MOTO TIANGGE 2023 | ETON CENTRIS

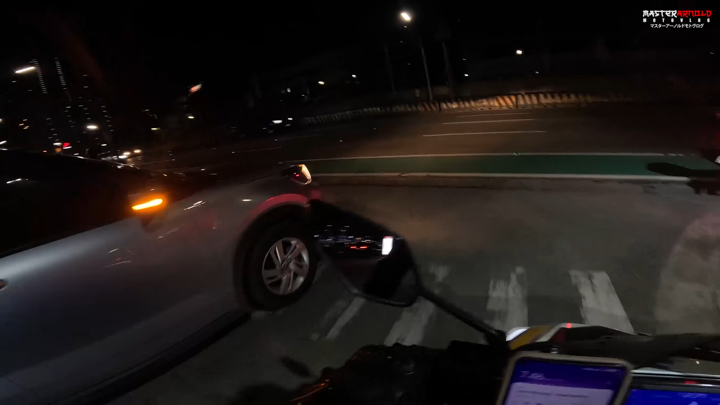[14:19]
Saan ba tayo lalabas na ito? Boss! Walang pa U-turn dyan?
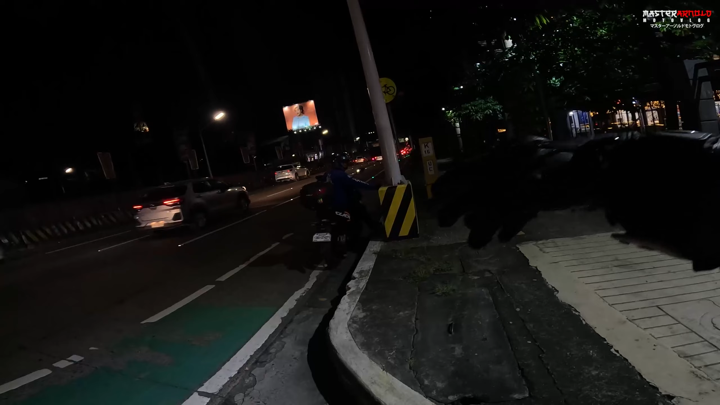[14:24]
Walang U-turn dyan? Oo, pa ganun. Sa ilalim? Ah? Saan po?
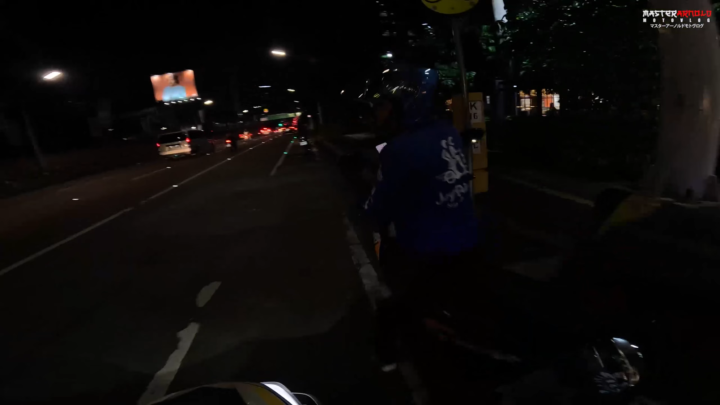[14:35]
Tapos sa kaliwa na. Oo, kaliwa na dun, no? May U-turn dyan.
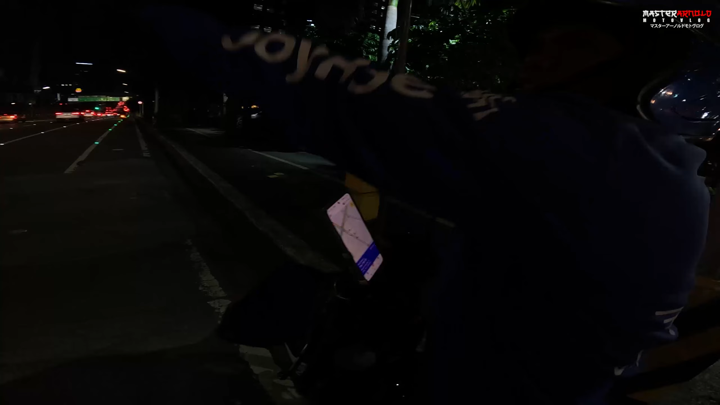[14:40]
Oo, yun, salamat po. Salamat. Hindi ko kasi ito kabisado mga master eh.
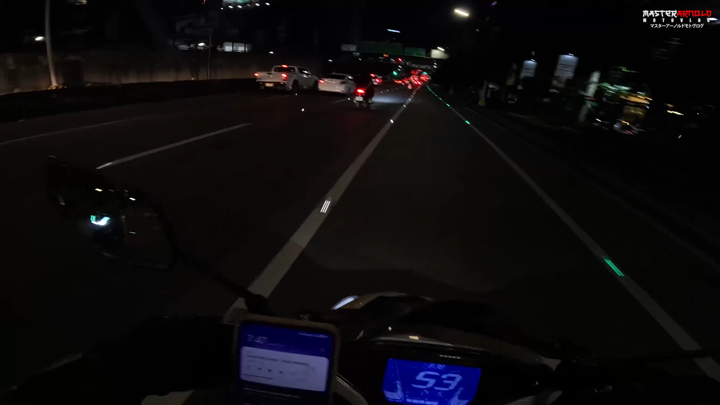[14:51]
Pero tamang tanong na lang tayo, dahil pagka U-turn natin eh dire-diretso naman na. Napakasarap mag-glide ng ganitong oras pala, no? Ang ganda ng mga ilaw.